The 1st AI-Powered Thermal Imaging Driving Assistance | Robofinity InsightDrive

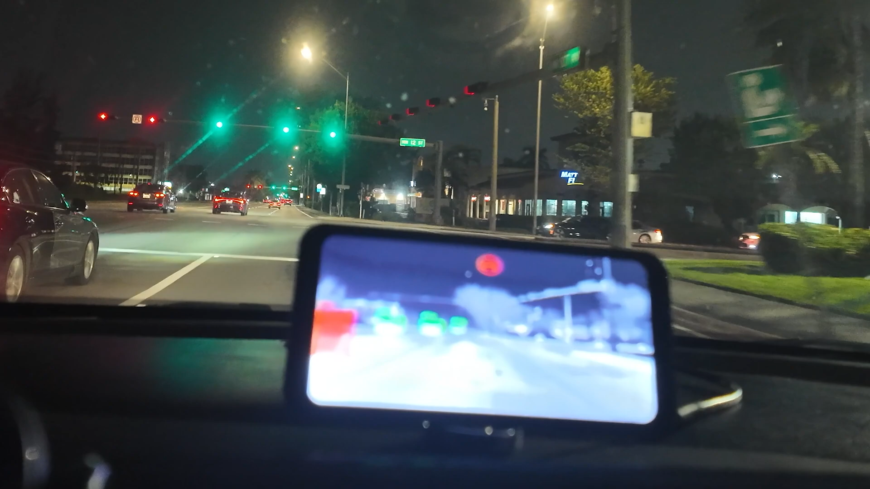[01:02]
Because of its thermal imaging camera, not only can it pick up moving vehicles clearly, but most importantly to me, it picks up pedestrians walking on the side of the road.
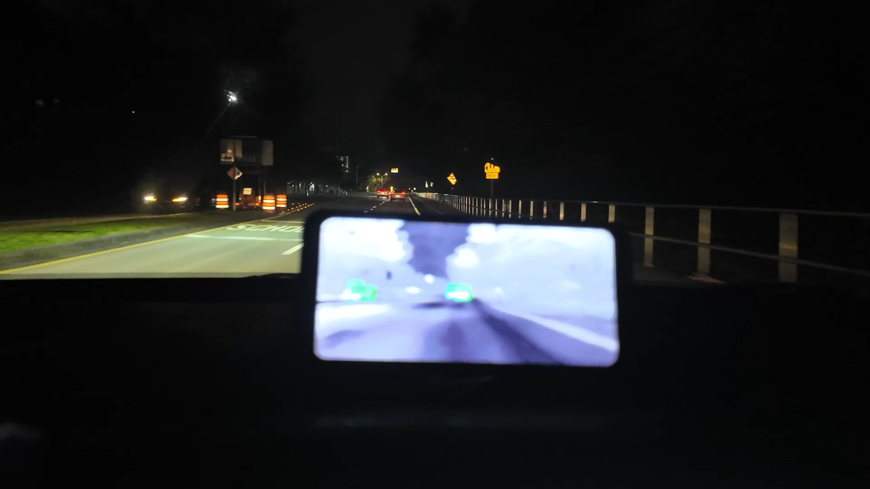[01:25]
Especially when you're driving down roads or neighborhoods that are not well lit.
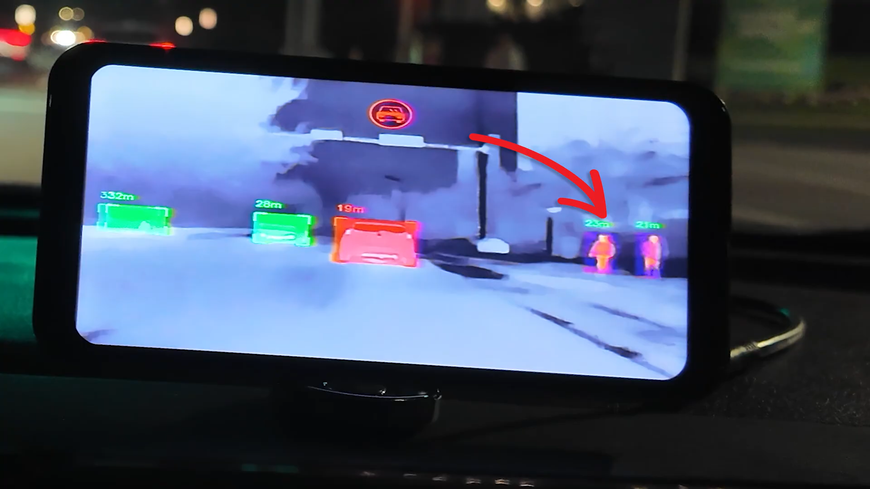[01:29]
I would see a little person blip on the screen and I would be like, wait a second, there was a person there? True story. For me, this is very helpful because while I can't control what's coming in my path,
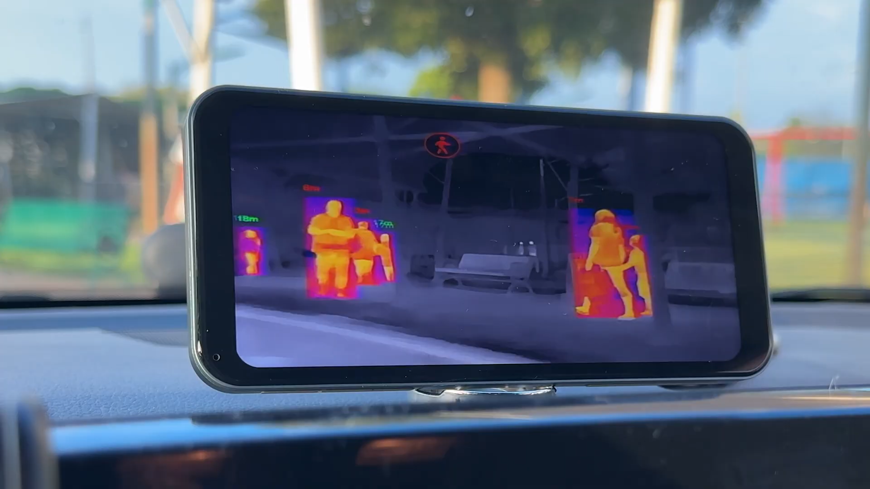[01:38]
this does help me see it earlier than I would have.
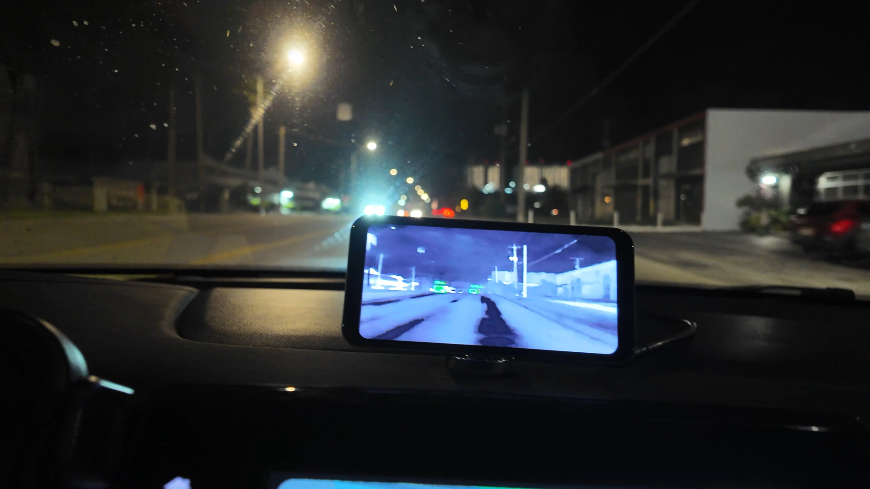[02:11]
Let's talk about street driving because that's what I was using this for 80% of the time. You might think since this is part thermal camera, street lights, rear lights, or on-caming high beams might make an issue or mess of the reliability of the RoboFinity. Well, I was happy to see that it was not. In fact, it wasn't even something I had to think about. It took all the complex variables in front of me and gave me an easy, simple, and valuable information that I could use while I was driving. All right, let's get deeper into the RoboFinity inside Drive.
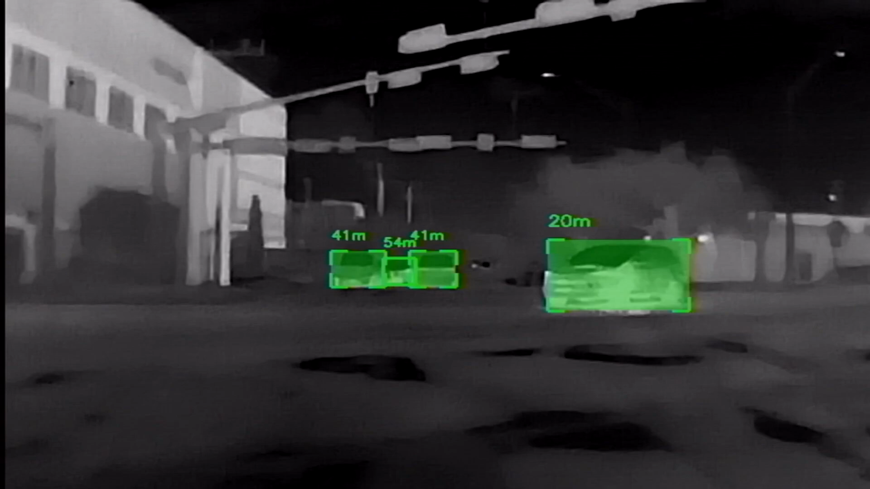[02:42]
When driving, you'll notice on-screen how you have distinct colors for objects, such as people and environment.
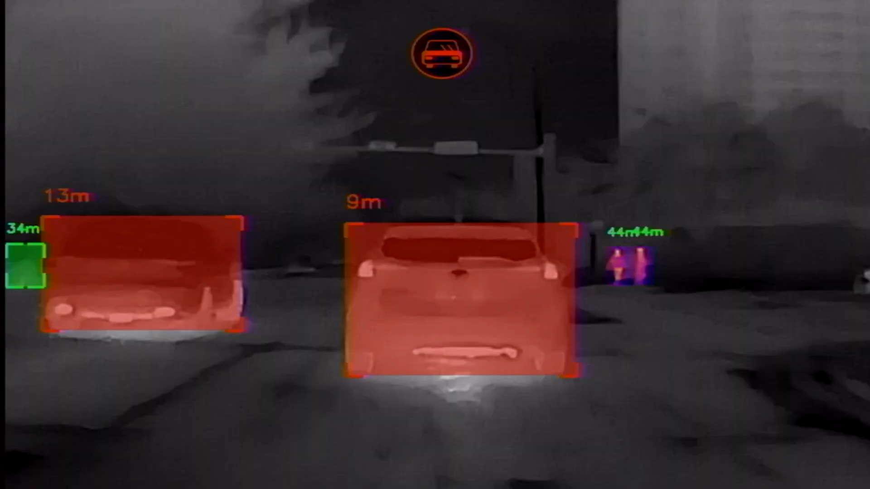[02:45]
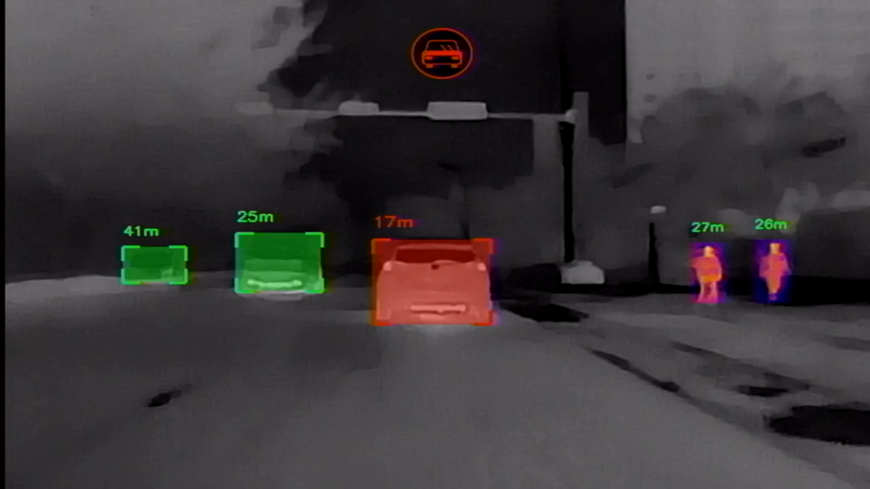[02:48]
You have black and gray that represent spaces and objects. Usually black means an open space, like the sky,
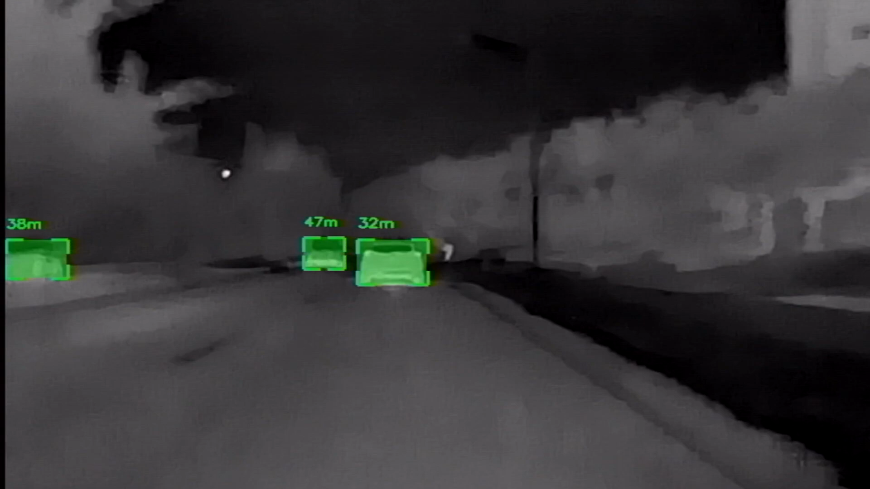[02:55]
and gray, of course, objects like buildings and trees and things like that.
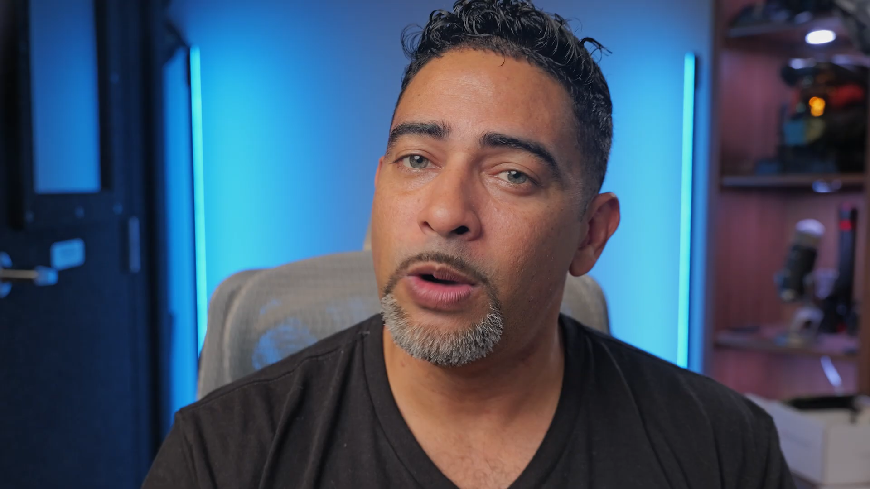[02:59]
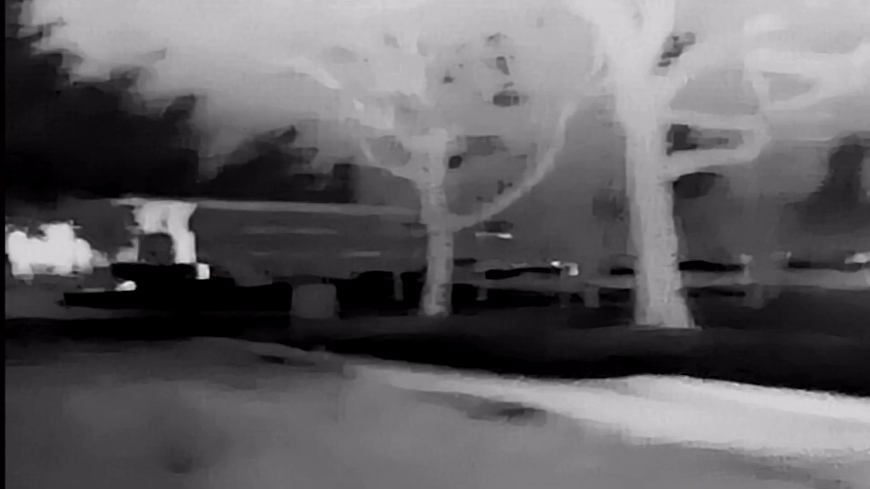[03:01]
When it detects a vehicle, like a car, truck,
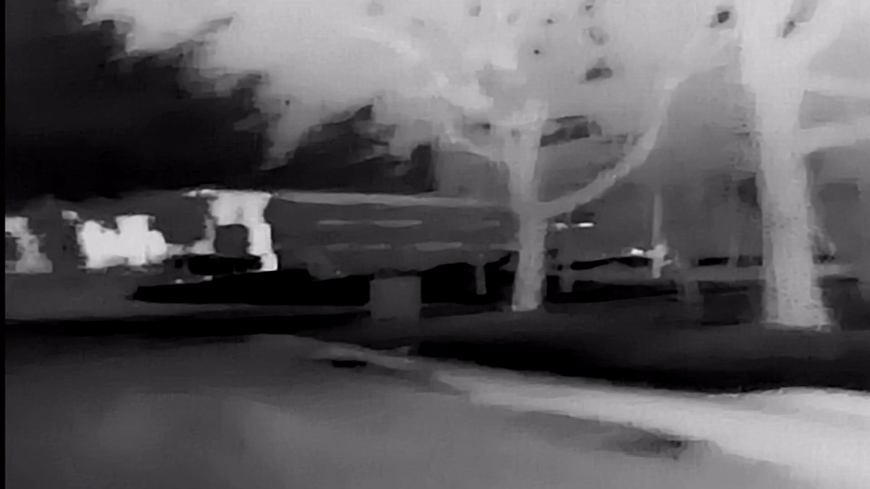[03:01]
or motorcycle, it's covered with a green box, also showing the distance of it from you.
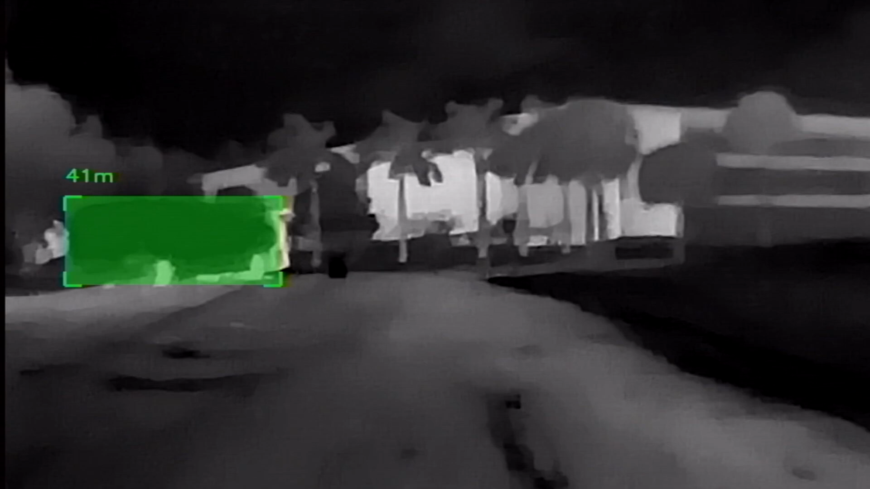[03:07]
This is great, again, for giving you additional information while you're driving or just parked. You never know. Sometimes you just might need that information.
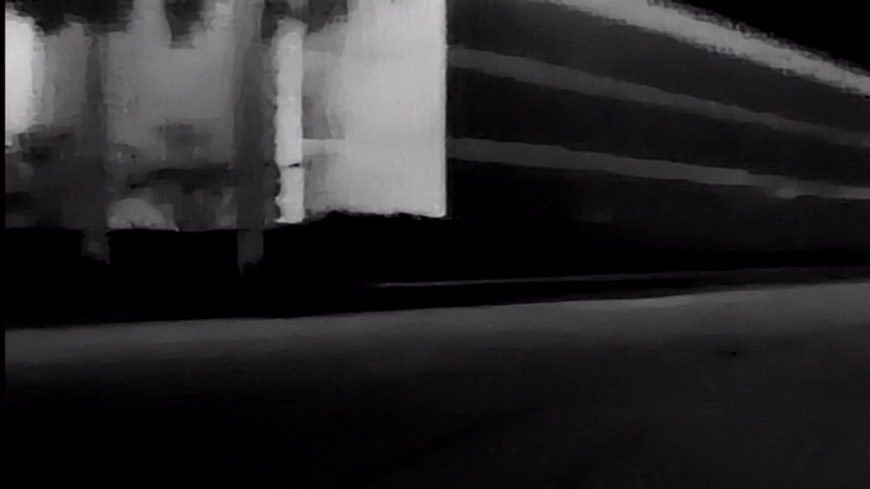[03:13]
Is that coming to me or away from me? If an object is close or considered to be too close, it will be highlighted in a red box.
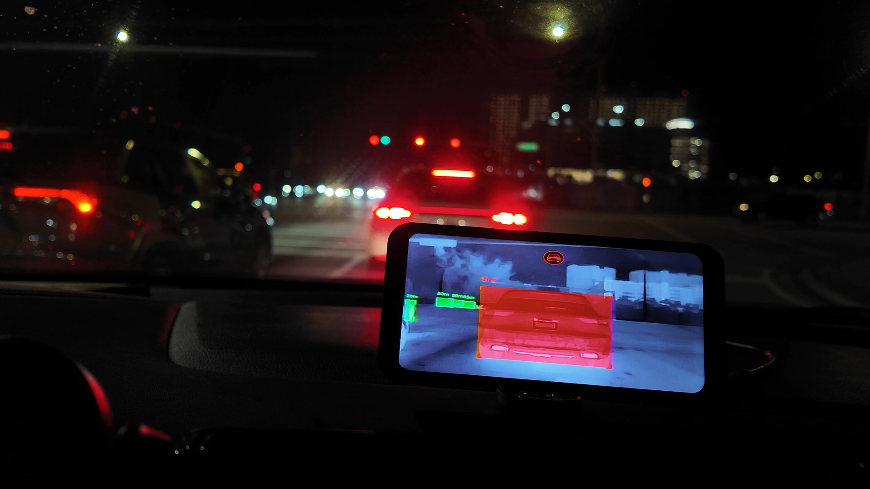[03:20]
Now, if it's too close, not only is it in a red box, but you also get a around-the-screen pulse as well, warning view of the proximity of the object.